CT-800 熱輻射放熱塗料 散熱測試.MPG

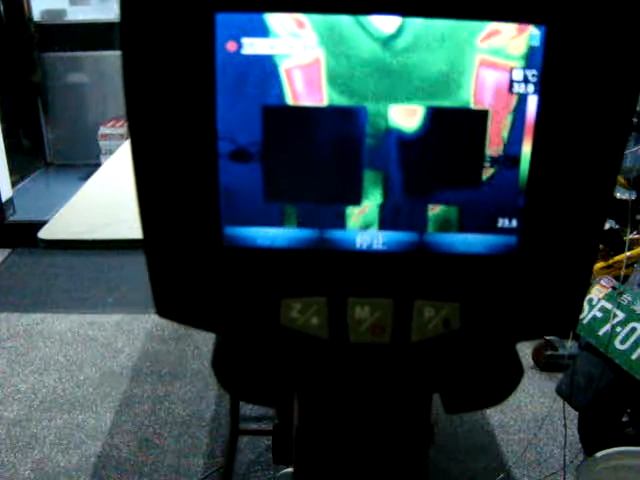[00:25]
字幕志愿者 李宗盛我們現在右邊是沒有噴塗的右邊